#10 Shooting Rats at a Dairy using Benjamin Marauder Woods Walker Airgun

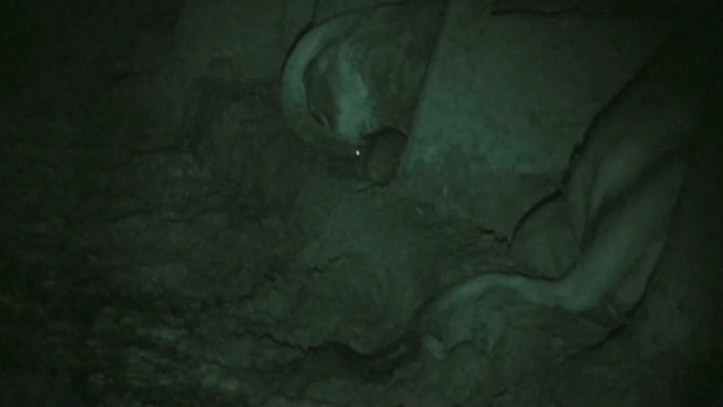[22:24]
as you can see in this sleeping barn,
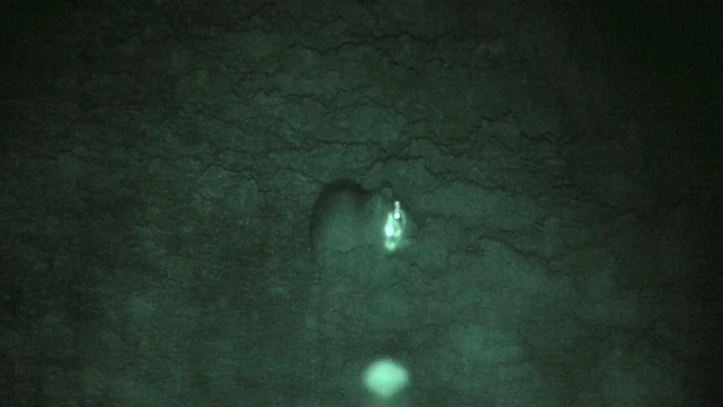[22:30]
the rats sleep with the cows. They also go out into the cow manure and glean kernels of undigested corn and other foodstuffs that make it through the cow undigested. It's a perfect habitat for the rats. Except for me.
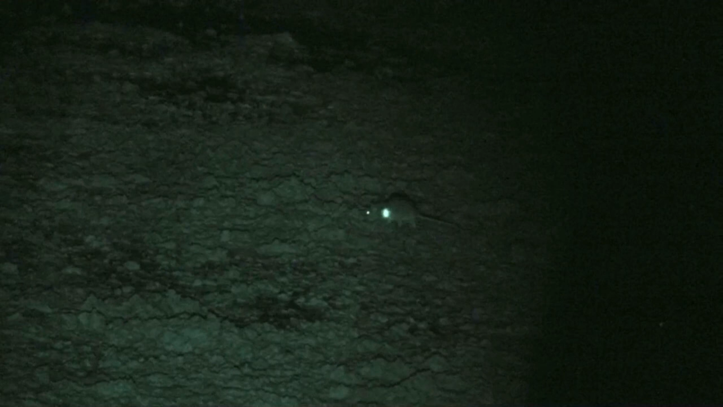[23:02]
Here I'm shooting from the top of a feed bunker.
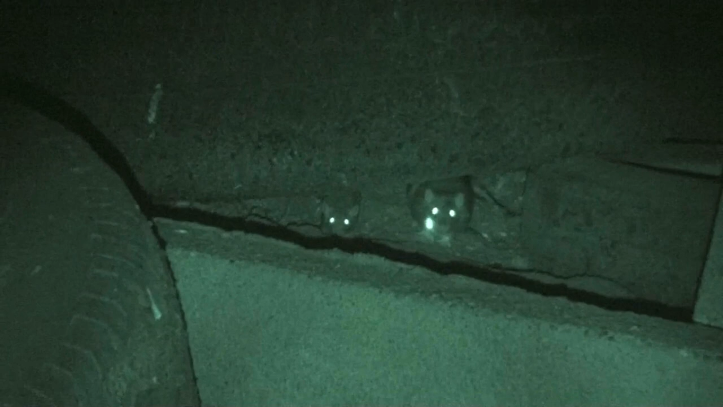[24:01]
Plenty of targets, but the population is slowly getting thinned down.